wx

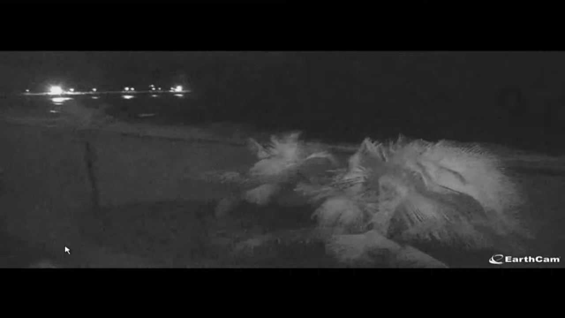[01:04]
The winds really starting to pick up and this storm is still at least a couple hundred miles away, but it is so powerful. It is actually affecting all of the air around the whole storm system, which is now actually in just about to make it into the Grand Bahama Island.